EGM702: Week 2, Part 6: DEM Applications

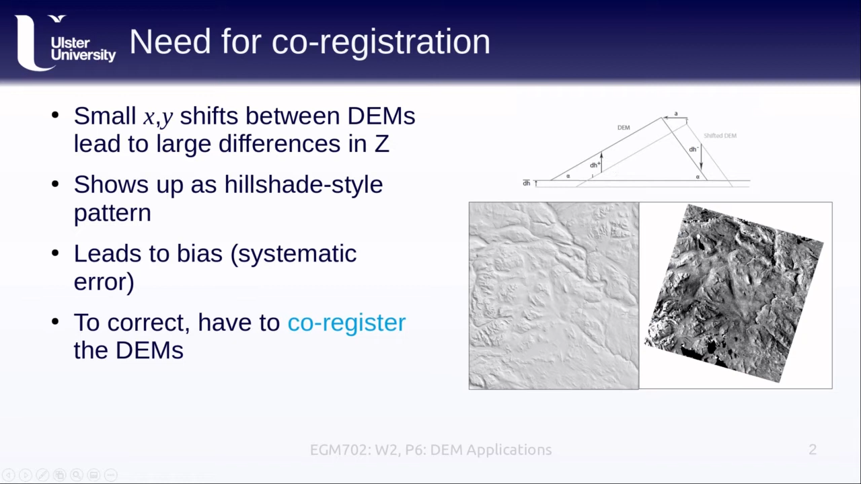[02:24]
So we need to remove any of these horizontal or vertical shifts to make sure that when we are comparing the two DEMs, we are comparing just the elevation differences and not the elevation differences plus other translations. So the process of doing this is something called co-registration.